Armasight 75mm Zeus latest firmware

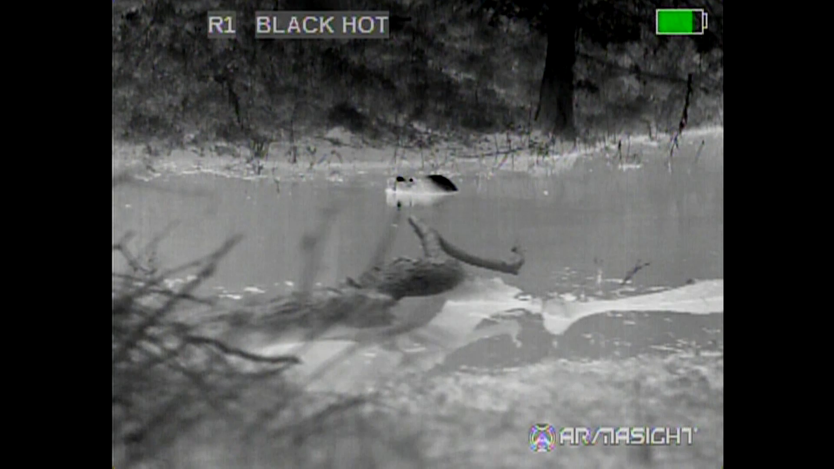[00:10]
This is an Armisite Zeus 75mm. This is a beaver in a pond. It is 64 degrees outside with 80% humidity and a dew point of 58 degrees. The beaver is approximately 40 yards from my position. What you see is he went under the water and cooled off and now he is heating up. This is a test of the new Armisite firmware that adds gain control to the 75mm Zeus. As you can see, you can still see the background very well. There is good definition and very good clarity.
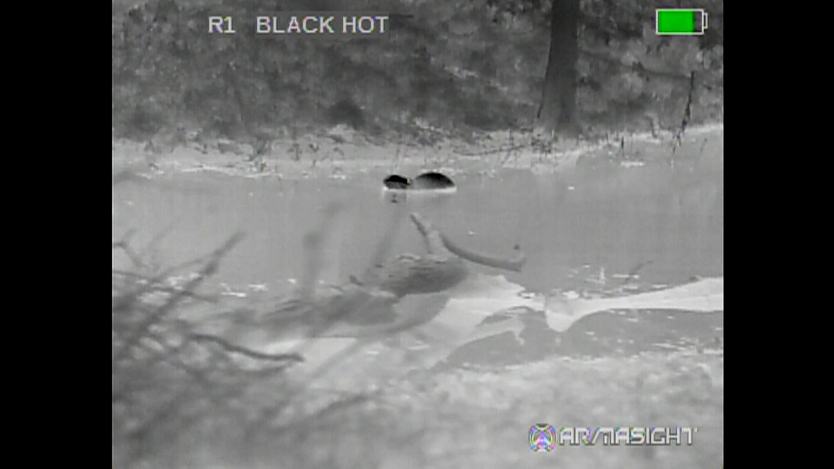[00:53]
This is the 640 3X magnification unit.
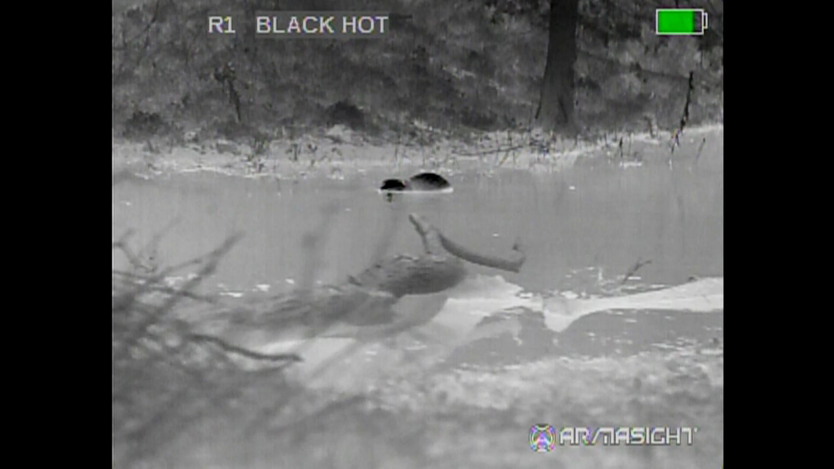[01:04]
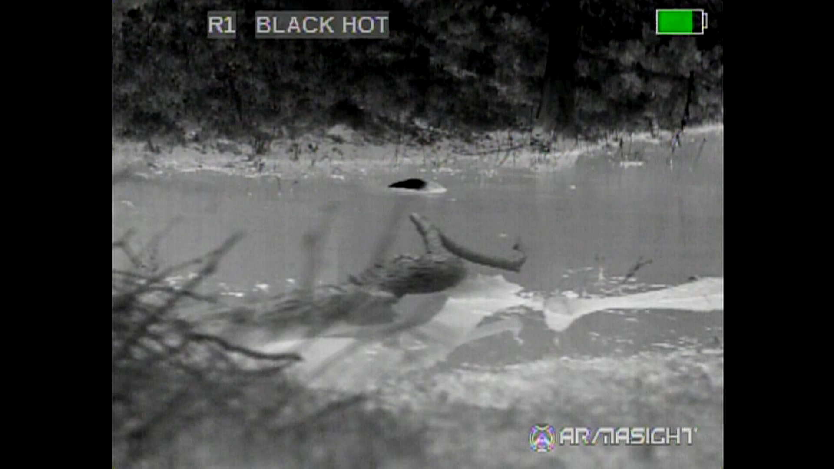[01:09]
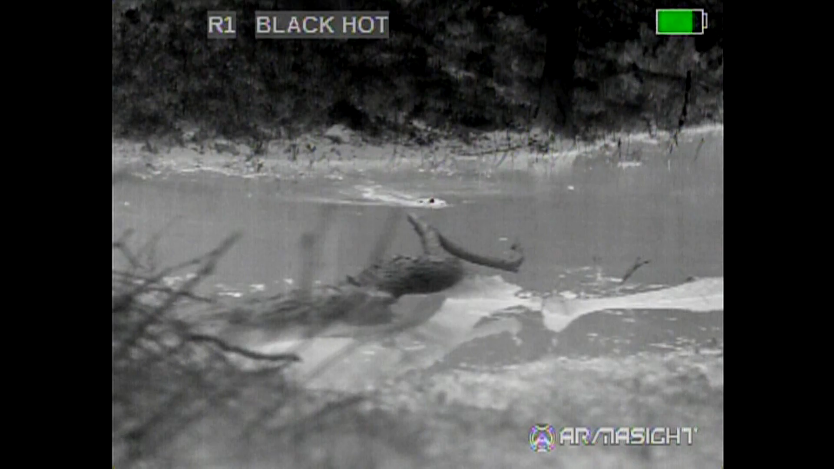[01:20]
You can see how his eyes still stay hot.
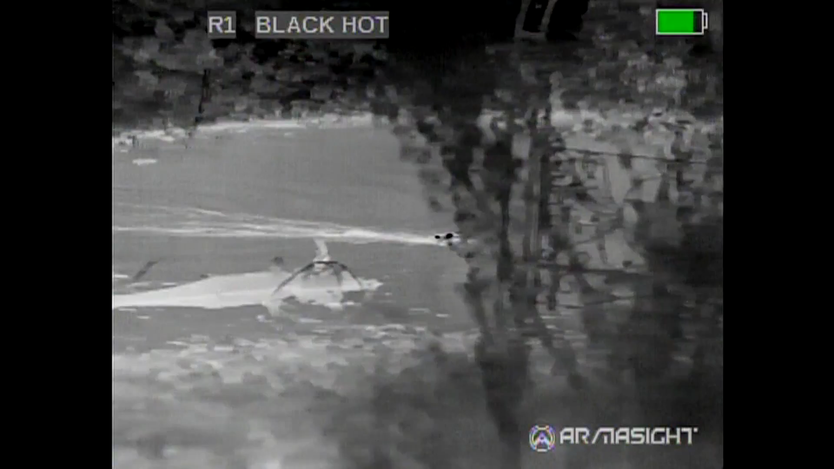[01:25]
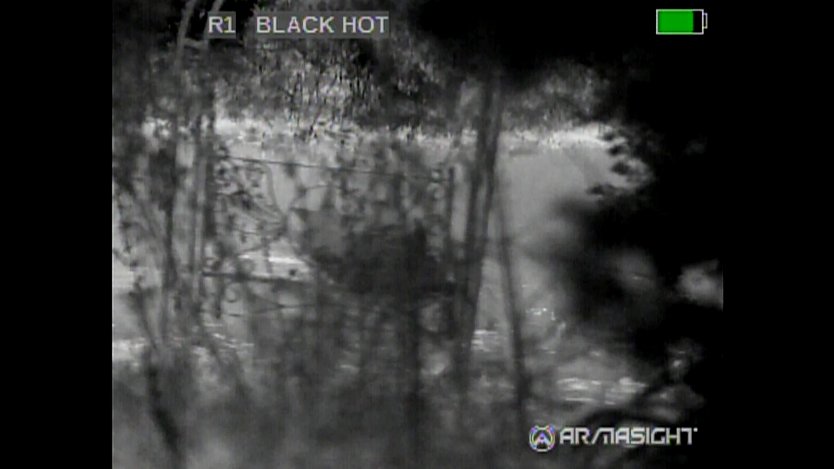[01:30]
And he is behind a seat cushion right there so you can't see him. I am going to pan over. There is also an armadillo and a possum.
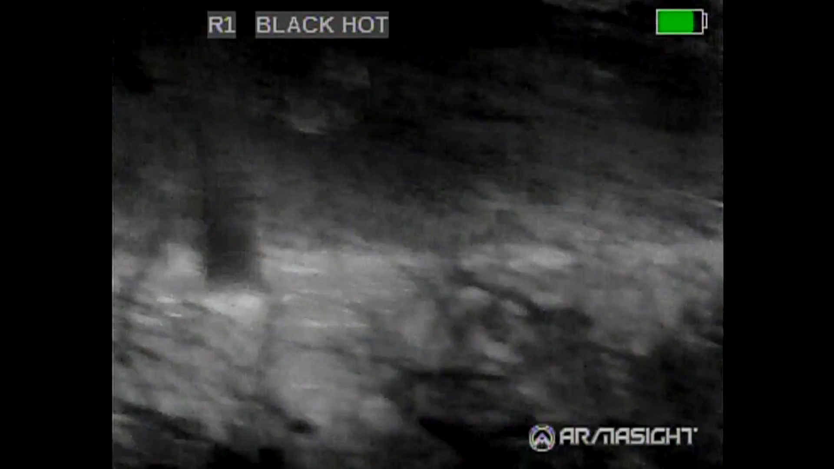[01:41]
Now see how the screen fades but you can still see the background. The reason it fades like that is he
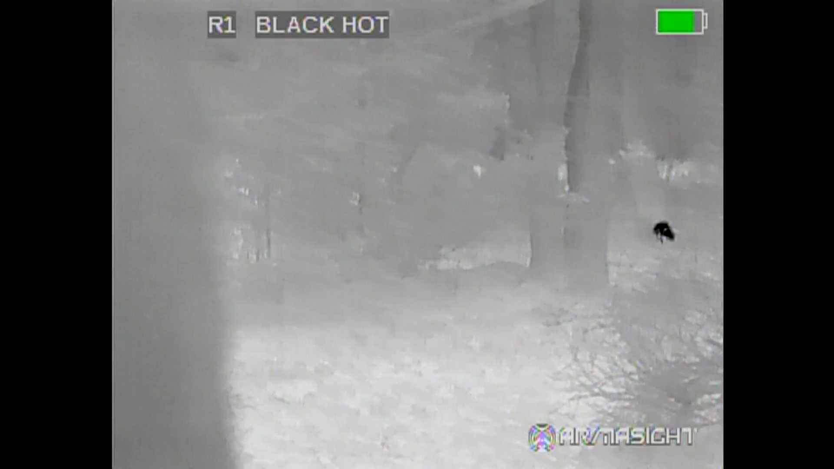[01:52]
is behind foliage and if he was behind it and stayed dark like that the target wouldn't pop. But see how when it fades the cooler stuff you can actually see the target there.
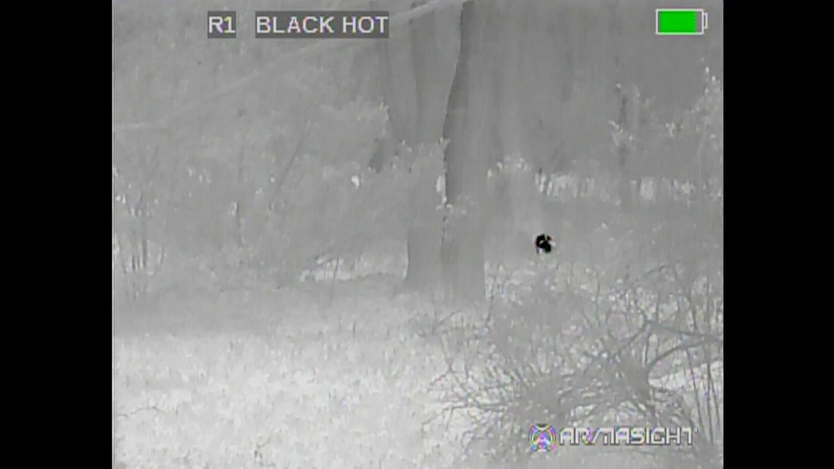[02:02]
Before it was whiting out completely. Now you can still see your background but it still gives you that advantage of having a target behind cover where it pops. The second you pan off the target it comes back. And here is a possum. And there it fades out again. Notice you can still see your background. When he goes behind the tree it goes away. Here is your automatic nuke.
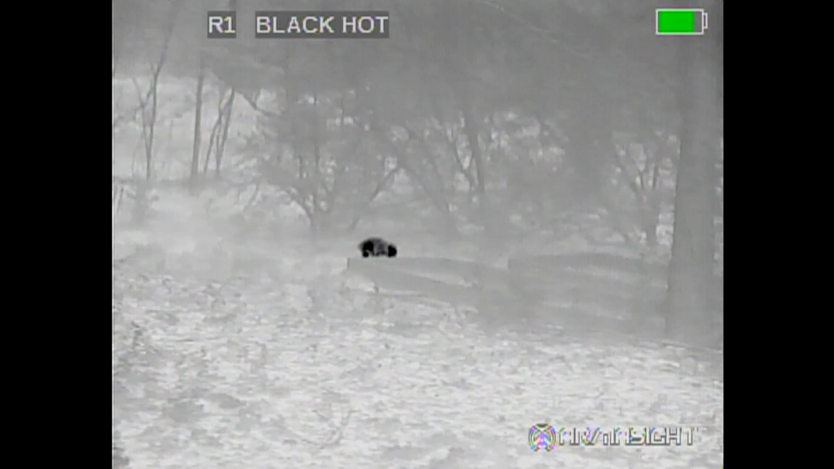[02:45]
There is what you lose. Half a second. You are not going to miss a shot. I have heard several people say that an automatic nuke would mess up your shot. It is not going to mess up your shot. You are able to stay on target. Here he is walking behind a board and everything darkens up again.
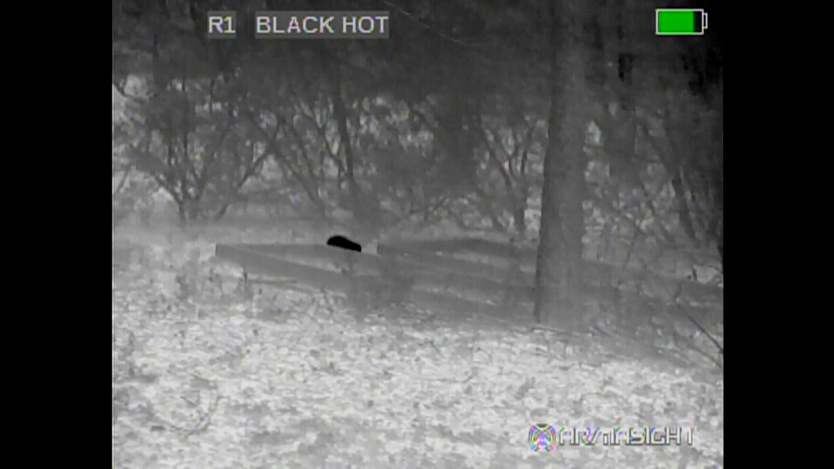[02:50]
As it is searching for heat source. But in my opinion these are huge improvements.
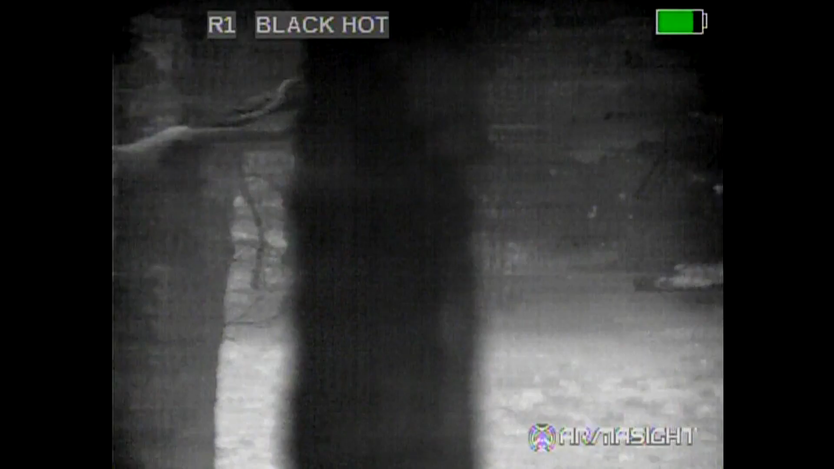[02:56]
This is a wonderful looking thermal.